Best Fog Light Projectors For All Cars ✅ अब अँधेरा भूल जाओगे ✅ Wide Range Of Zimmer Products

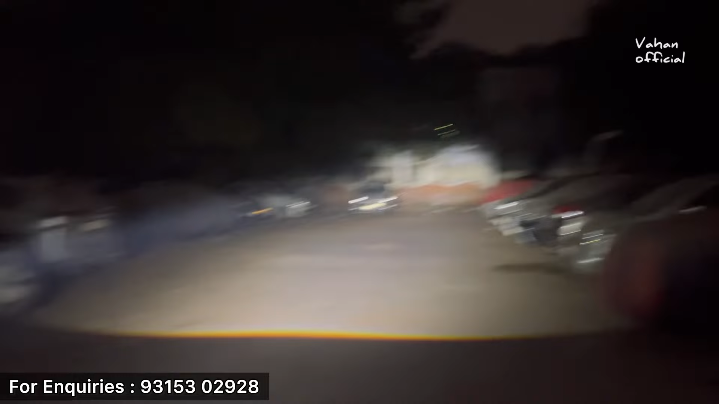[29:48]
तो प्रोजेक्टर का इफेक्ट आपके सामने है, तो मतलब हेडलाइट वालों के लिए भी एक अच्छा ऑप्शन है कि अगर आपकी हेडलाइट जो है वीक हो चुकी है तो आप इसको भी जो है अपडेट कर सकते हैं कुछ इस तरीके से।